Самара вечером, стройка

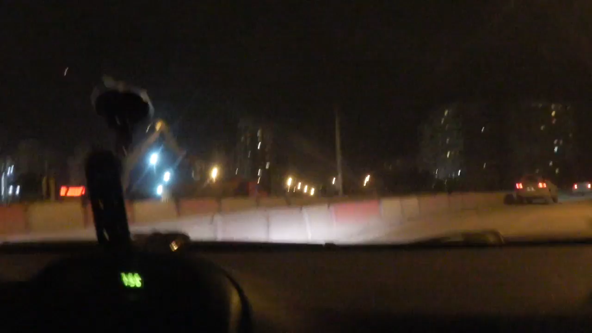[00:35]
Вон там кран работает. Вон там все работает. О, тут какие.